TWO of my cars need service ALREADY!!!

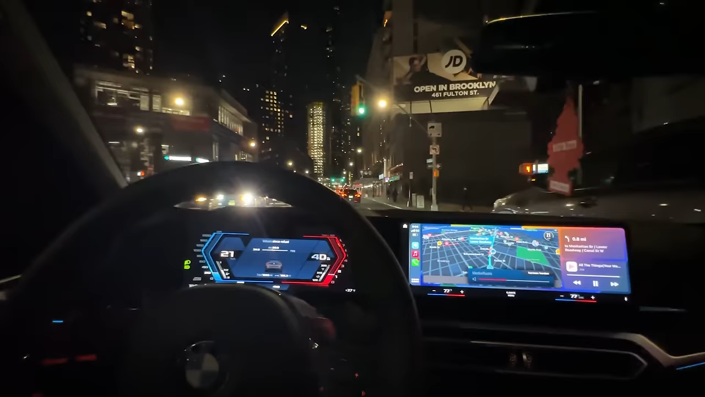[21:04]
Driving through New York at nighttime, or driving through New York, period, is one of my favorite things, especially when you're closer to the city, when you see all these buildings and shit. Like, this is just immaculate. Ambient lighting. Now, imagine when the top is down, bro. Oh, man, I love it so much.
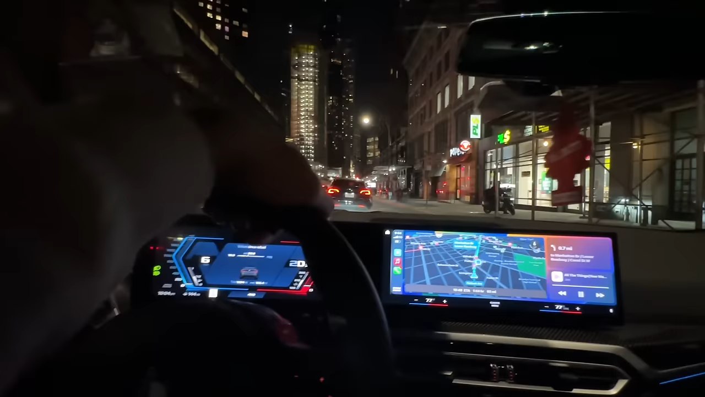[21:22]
But anyway, I'm going to do a nighttime POV one of these days in New York City. It's coming soon. Damn, they on the bike life. Woo. Anyway, yeah, so this is crazy. This just looks, look at that. It's just amazing. It's beautiful. I meant to say I'm probably going to do one in the 580. I'll probably do one in this and in the X5 and maybe even the 240. Well, why not, right? Why not do like a POV drive in the city in the 240, like in a drip car with a welded diff? See how people react to this. I'm just playing.